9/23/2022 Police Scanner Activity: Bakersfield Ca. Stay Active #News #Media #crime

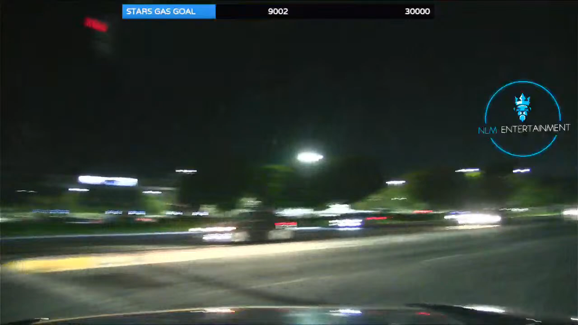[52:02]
Airline, you were on Metro. You need to be on affirmatively, just one. Control 2. 0058 vehicles racing on a new strike. Dark color, on a new Stein. We're right here on this Stein. We're right here. Han, where's Han at? I think it's behind us. Last code. Last code. Last code.